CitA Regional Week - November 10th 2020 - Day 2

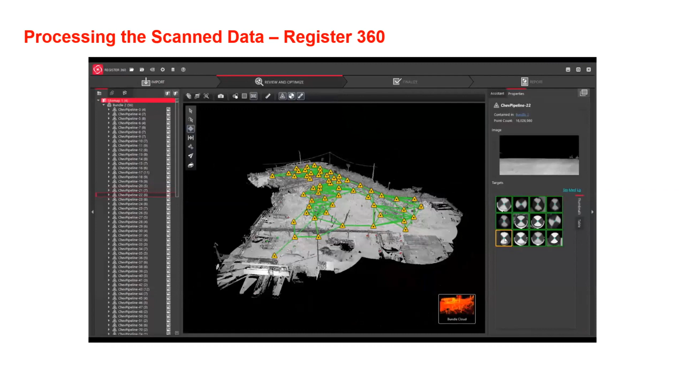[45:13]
So there would have been numerous setups around the site at different locations.
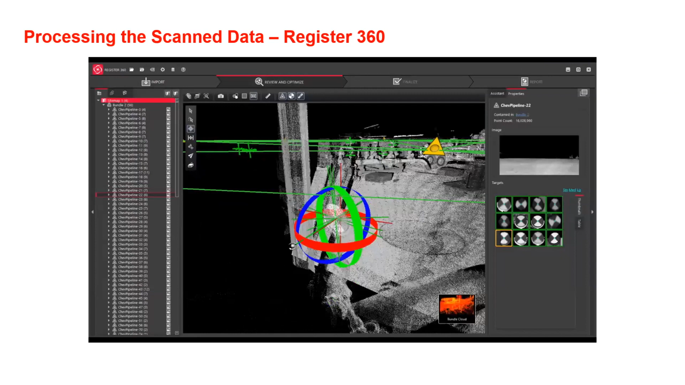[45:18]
And we're able to, when it says auto alignment,
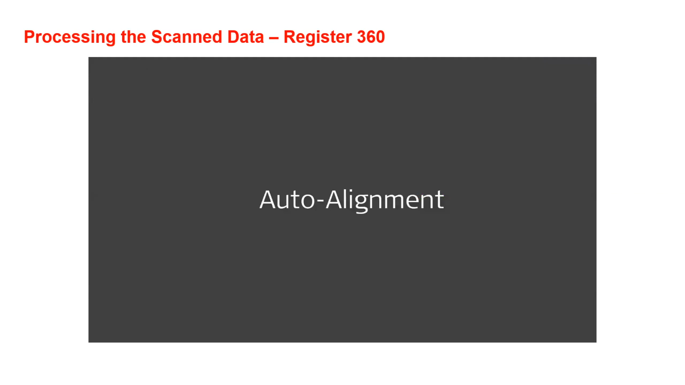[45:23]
it knows certain points from the Viz technology that it's able to say that point was common to that point, that point was common to that point.
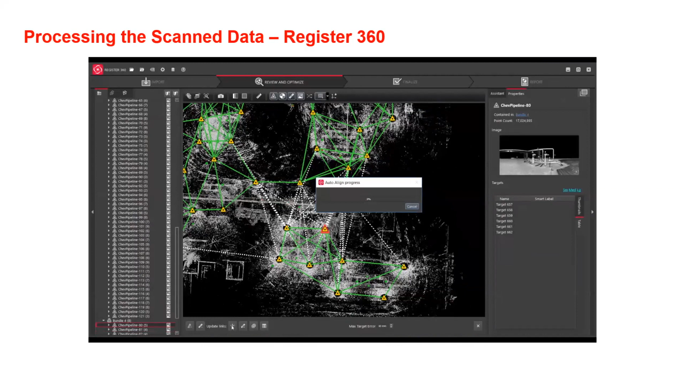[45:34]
And then it matches those and it's also aligning all the different points. As you can see then, it also optimizes. So we can see that whether you do two scans or a hundred scans, it can actually just tie it all in. If you didn't have auto alignment, you can actually do manual alignment.
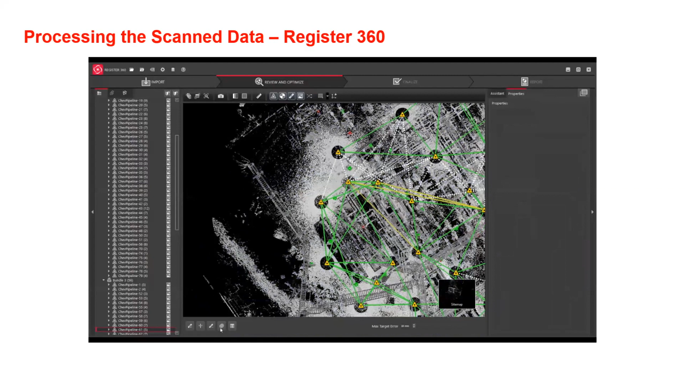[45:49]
So again, this is here where there's just a slight only millimetres
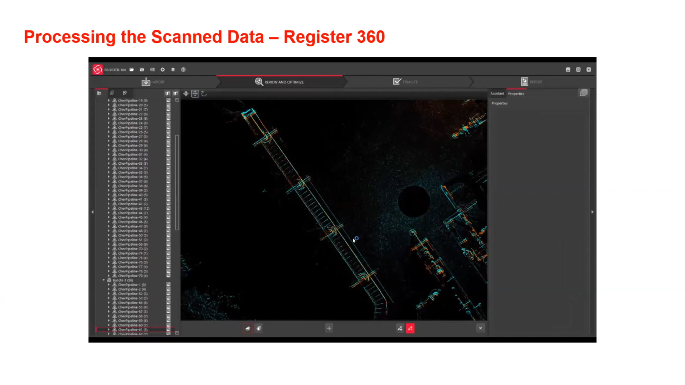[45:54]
and it's just been aligned in to optimize to make sure again that everything is corrected. And because some sites can be more complex than other sites.
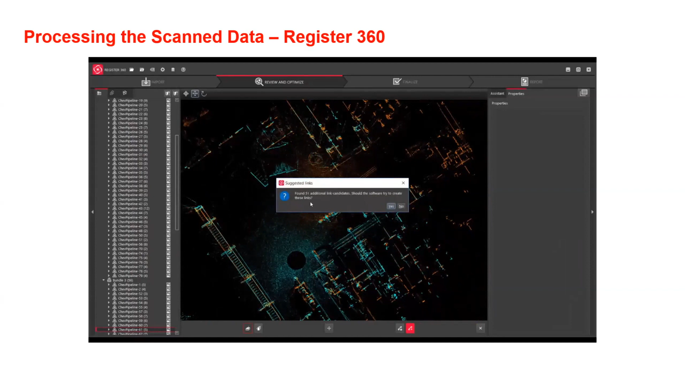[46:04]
And again, you can see from the area saying 51 additional scans found.
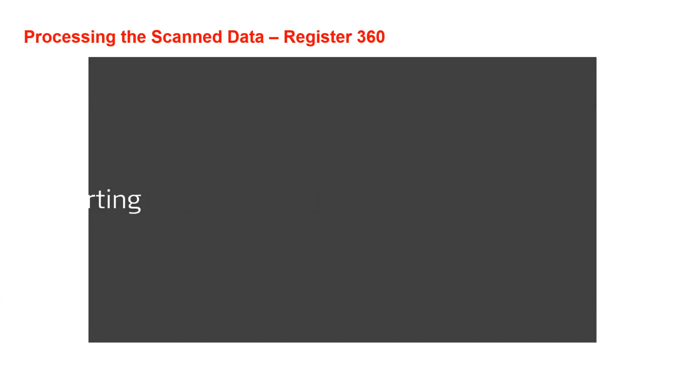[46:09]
And again, it would give us errors if there's any errors. And it also tells us what type of accuracy can be achieved using that software.
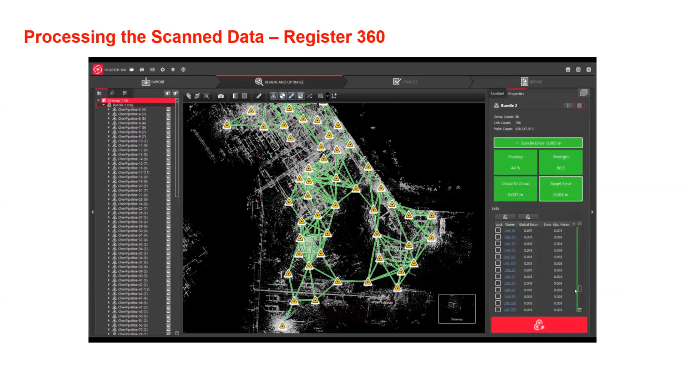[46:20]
And with register 360, you can do up your reports, but then you can also export it into, sorry, just before I'm really running myself. This is a slice of a site.
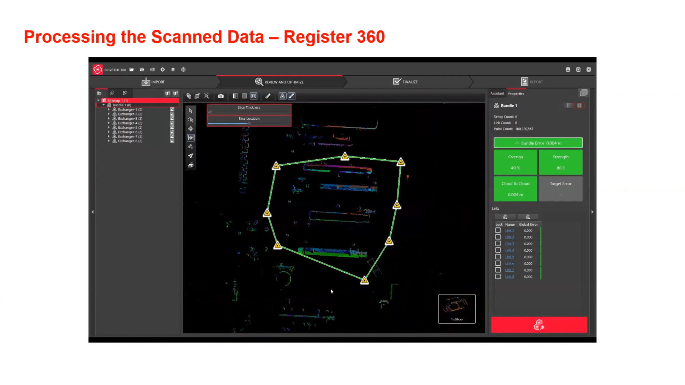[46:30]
So again, anyone that is involved in 3D modelling software or anything, sometimes you might have to just do a slice of a site.
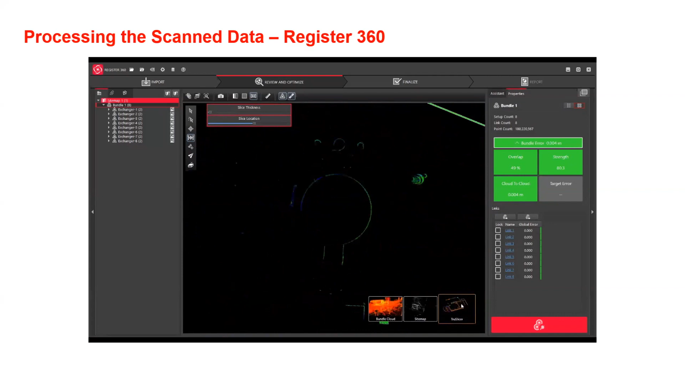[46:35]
This just give you a quick overview again, where you can actually just do.
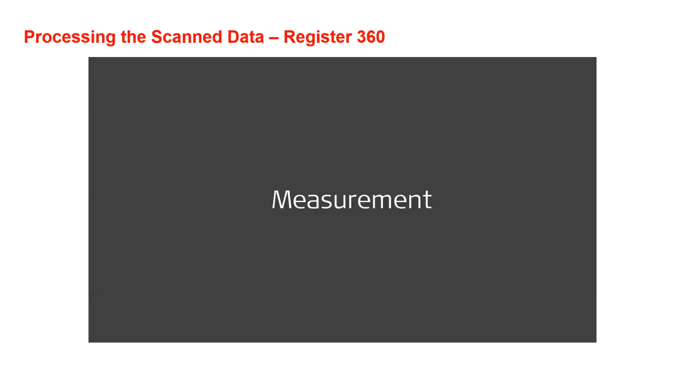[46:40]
And again, as a standard, you can take measurements from the software, but that will be all standard.
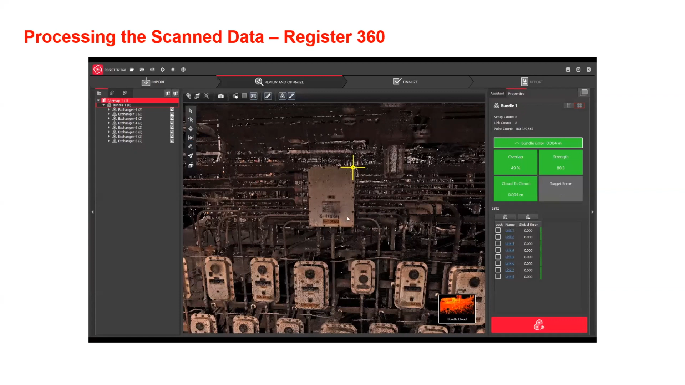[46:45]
So I'll leave the, so this is a fly mode.
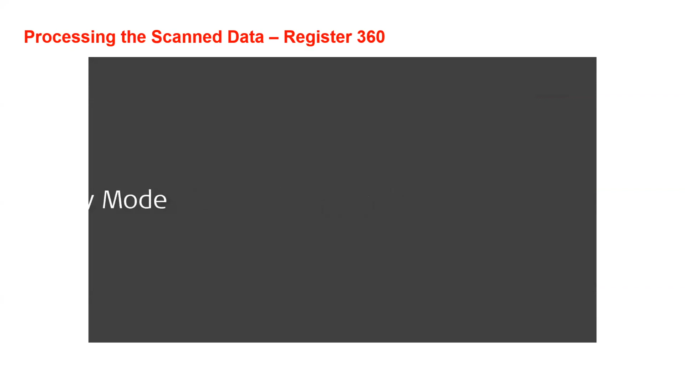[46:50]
So again, this is just a fly through of this particular site where you can just, again,
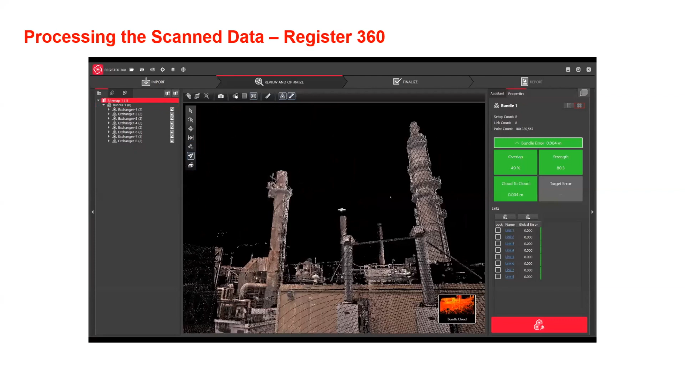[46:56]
some of you would have been used to using different 3D software packages in the past.
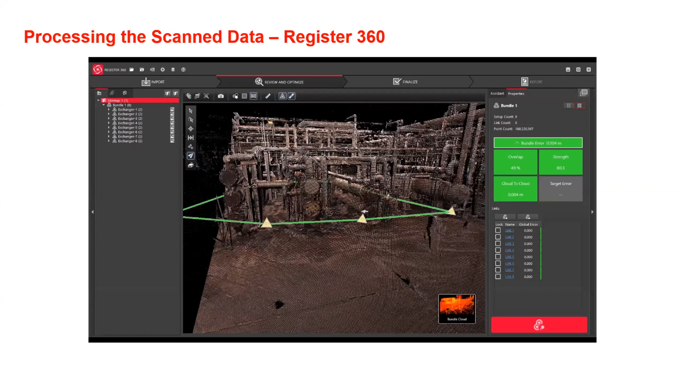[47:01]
So you can actually just walk through and pick any point that might be, or an indicator that might be of interest to you. And again, when there's on a colour mode, you can see,
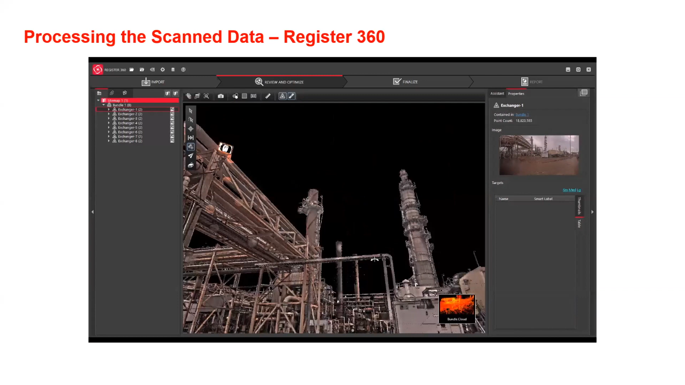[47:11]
you can either have it in cloud data, or you can assess it from picture quality.
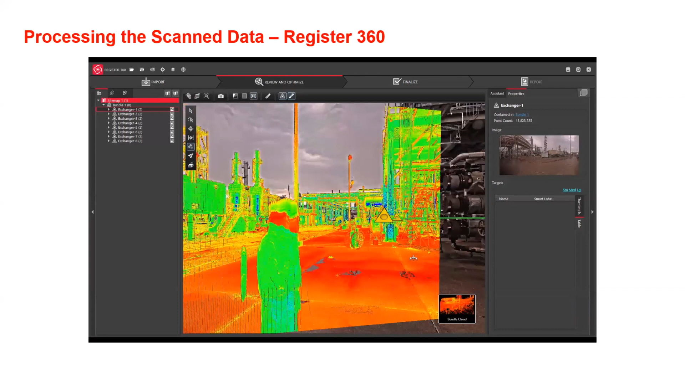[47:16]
And you can see there, that's the intensity, colour intensity, depending on what we've actually just scanned.